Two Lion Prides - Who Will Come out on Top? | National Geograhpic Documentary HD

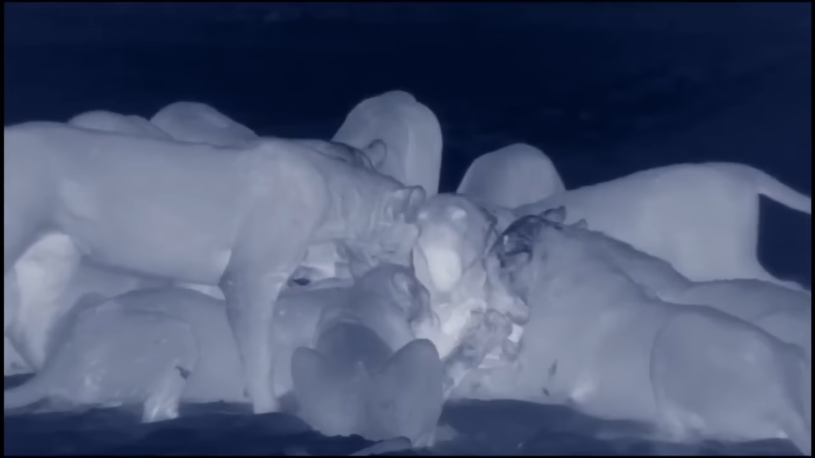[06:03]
A lot of hard work for such a small meal.
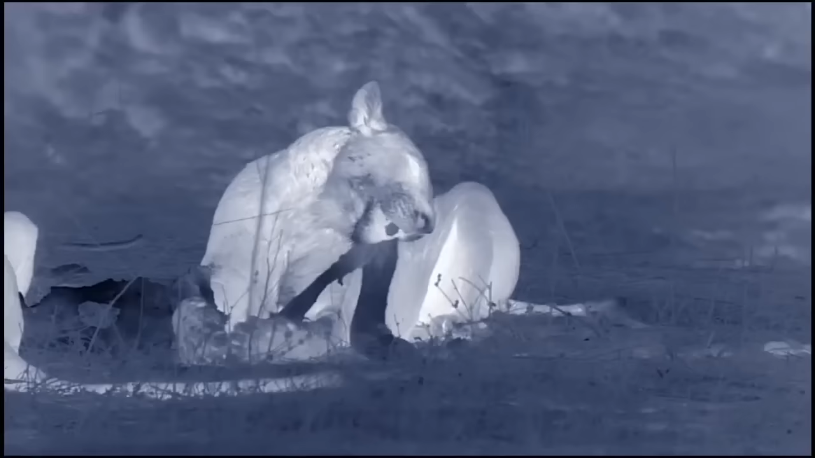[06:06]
One impala doesn't stretch far between 20 diners.
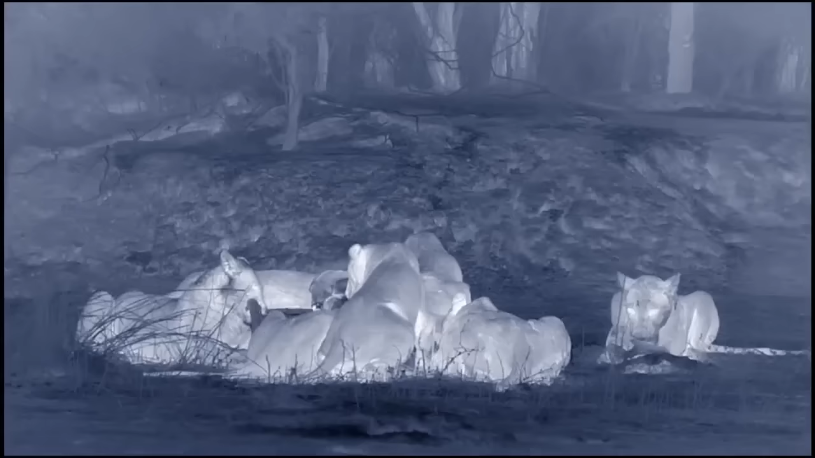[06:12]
Keeping everyone well fed is testing the Mwamba lionesses to their limits.
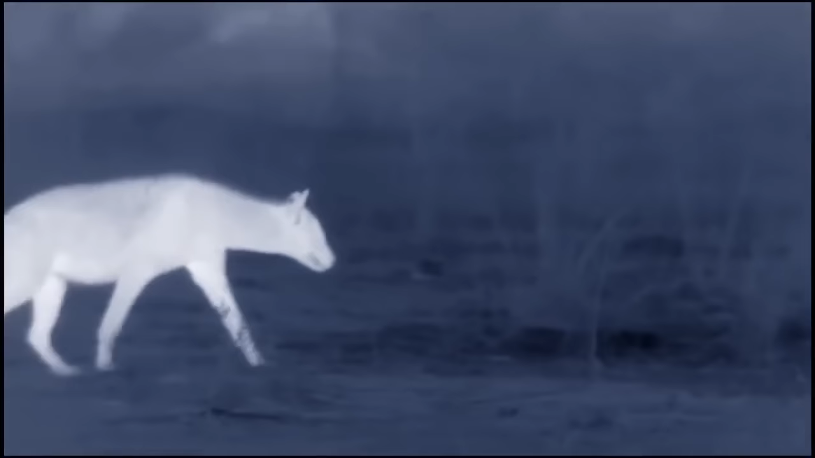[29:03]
The gang arrives under cover of darkness. They're trespassing on Mwamba turf.
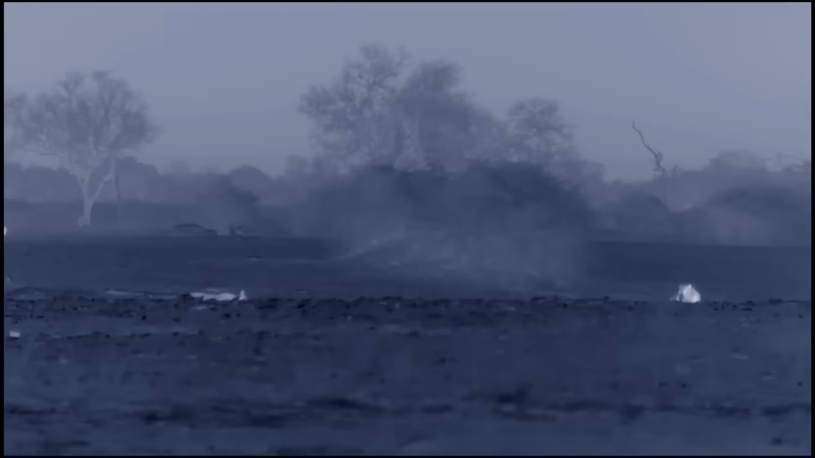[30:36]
Buffalo spend 18 hours a day walking and foraging,
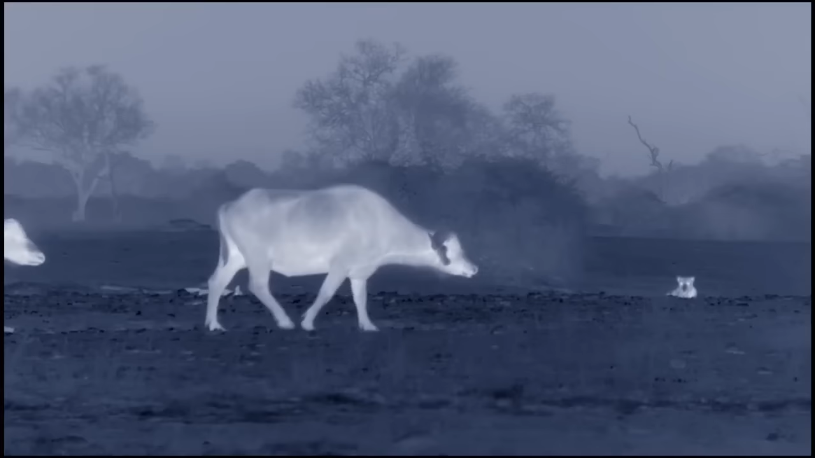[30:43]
only resting in daylight when they can spot danger coming.
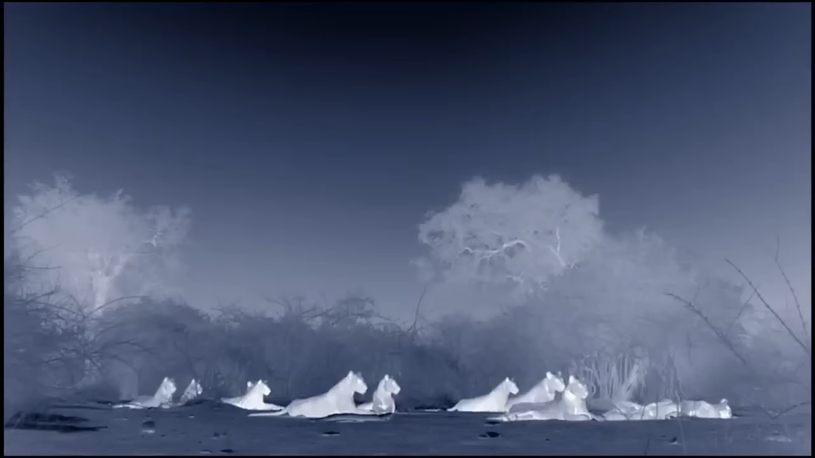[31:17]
Even with a male in tow, the lions know better than to attack this formidable garrison.
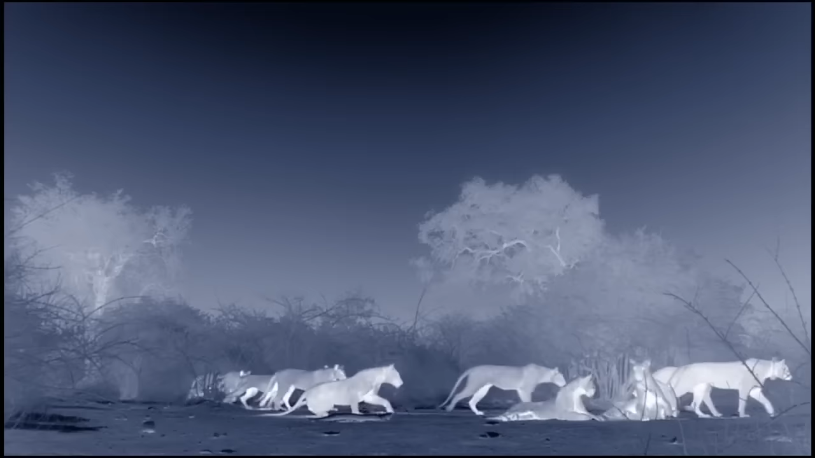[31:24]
The darkness enhances the lionesses' hunting skills.
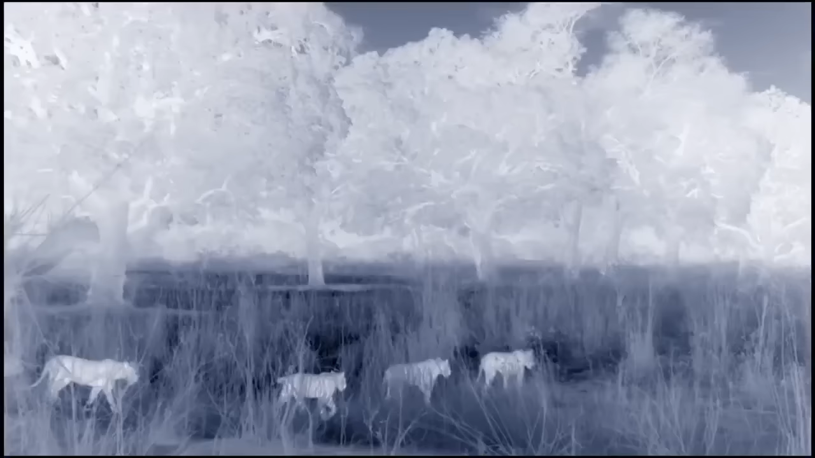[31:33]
Their eyes are seven times more sensitive than humans, picking up and amplifying glimmers of light from the moon and stars.
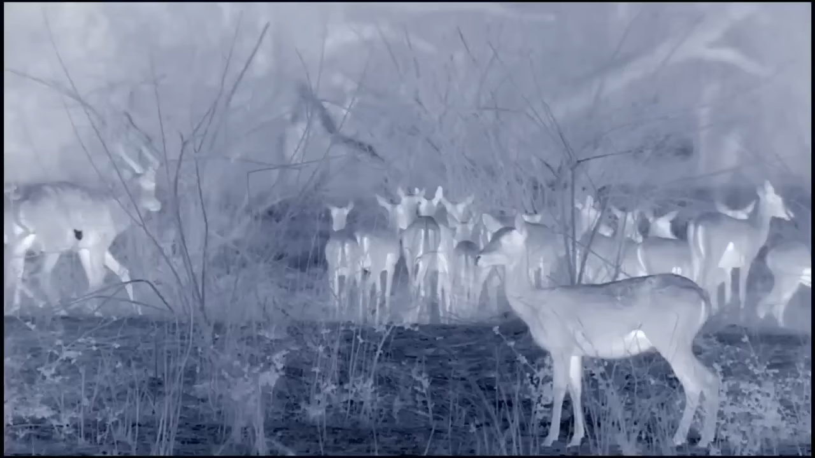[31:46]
Staying downwind and using the darkness as cover, they stalk Puku.
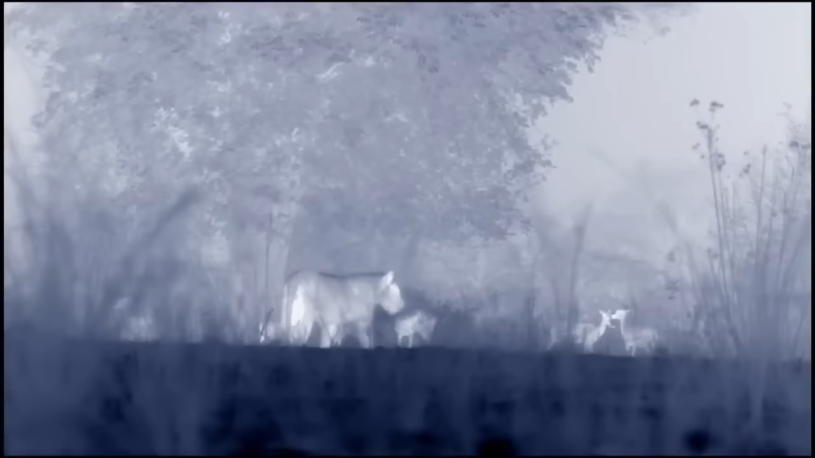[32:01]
This is open ground. In daylight, the Puku would be long gone. But in the dark, the enemy is much harder to spot. Lions can't maintain a top speed chase for long.
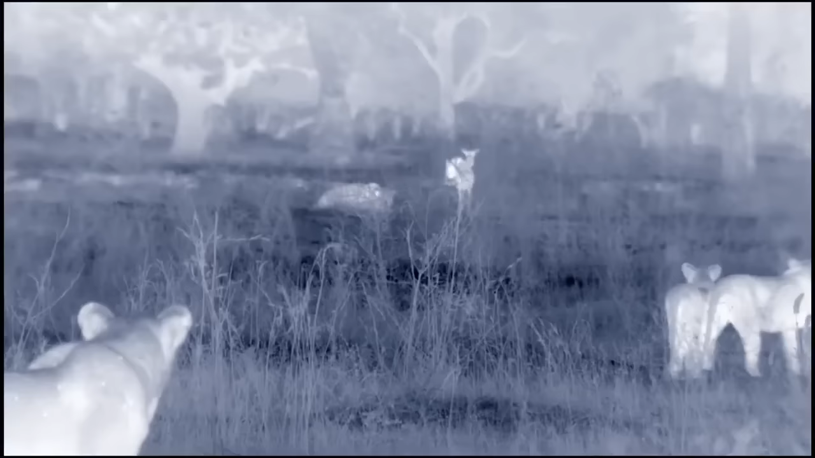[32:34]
They only charge when a target is tantalizingly close.
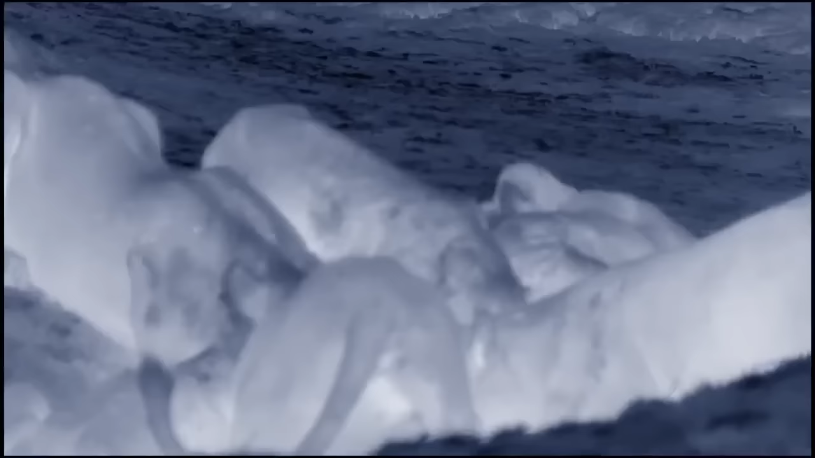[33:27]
But again, there's barely enough to go around.
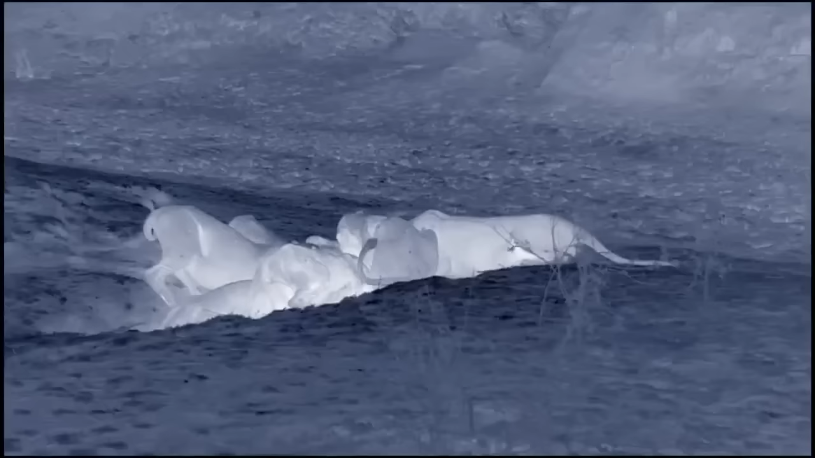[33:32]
With food so limited, the lionesses eat first.
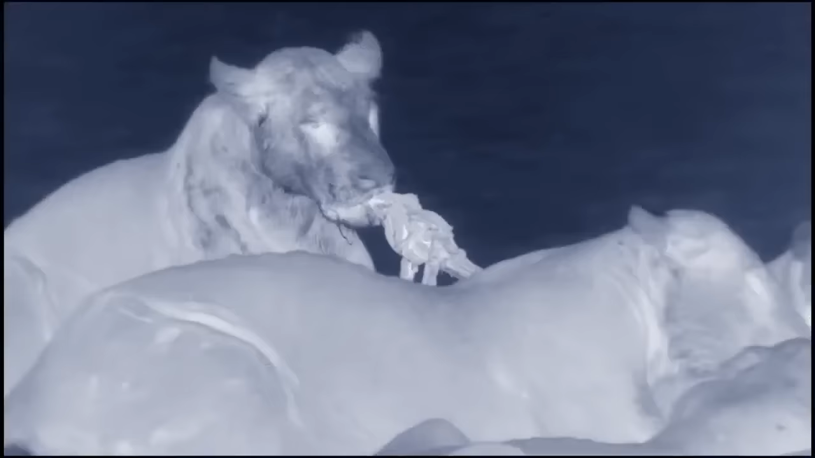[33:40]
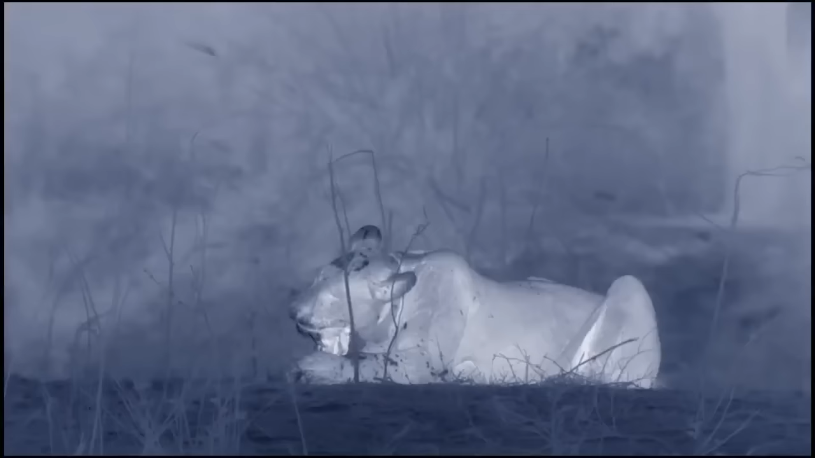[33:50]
The teens are left with scraps.
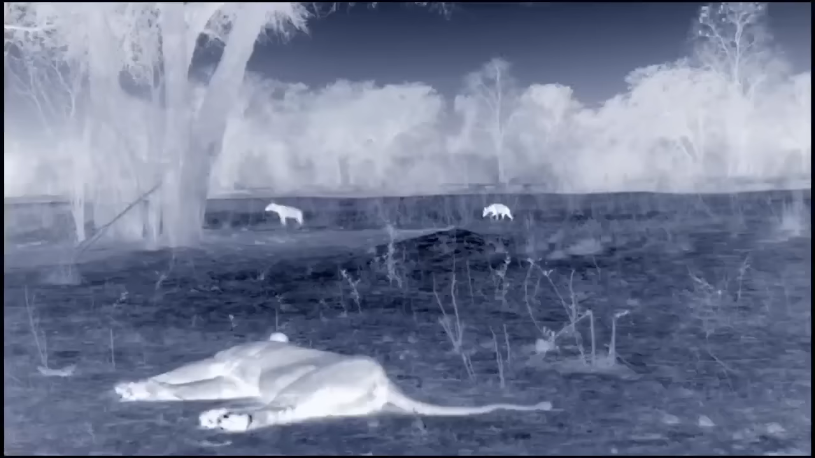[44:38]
As they sleep off their epic meal, intruders arrive.
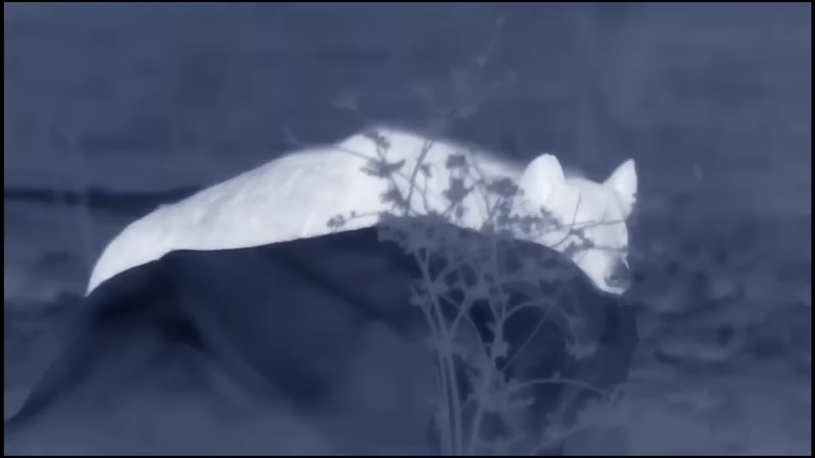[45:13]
Hyenas aren't fussy eaters. Their strong jaws shear through his thick hide, and they crunch up and gulp down his bones.
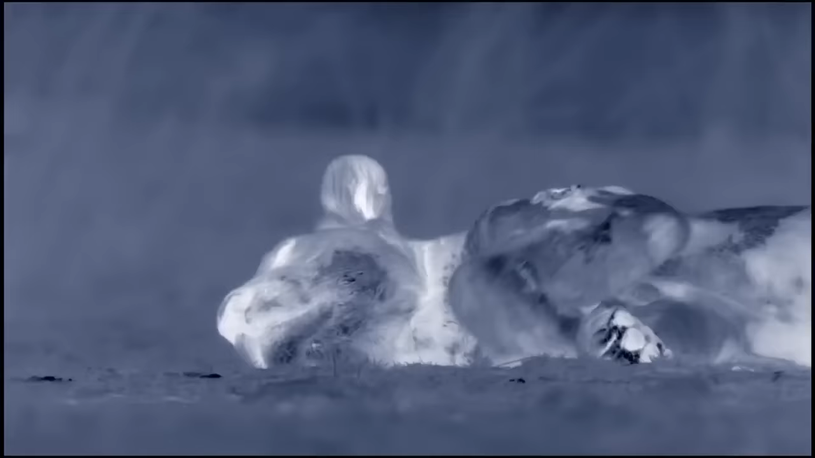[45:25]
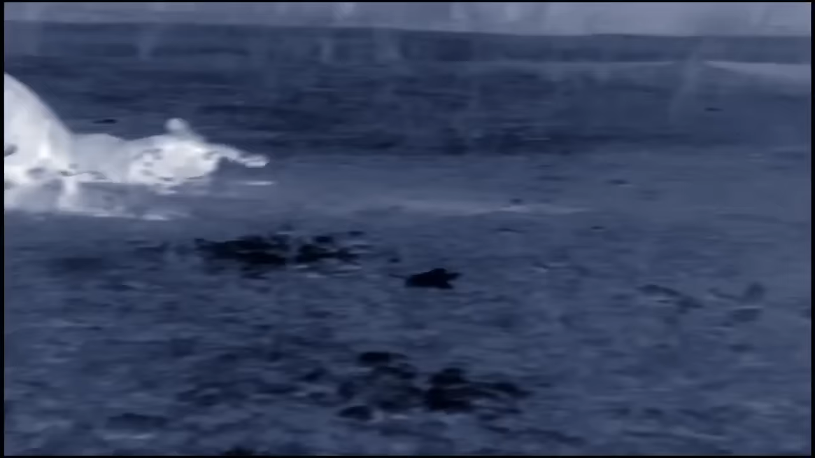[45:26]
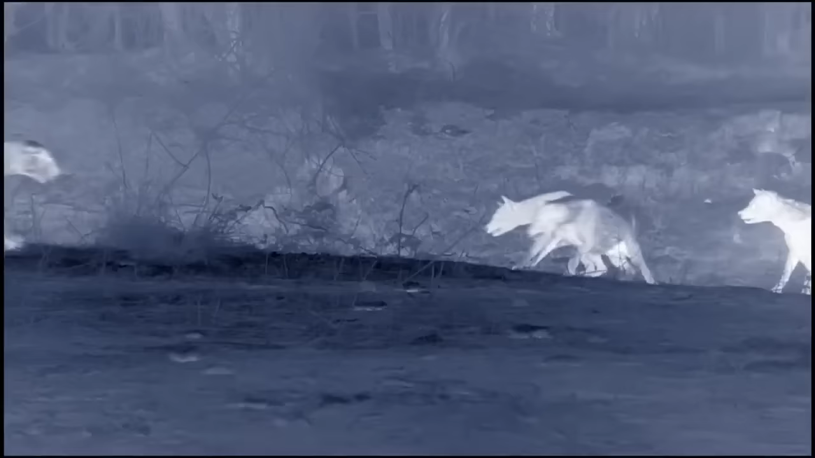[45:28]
The lionesses may not be hungry, but they're not ready to let their rivals have a free meal.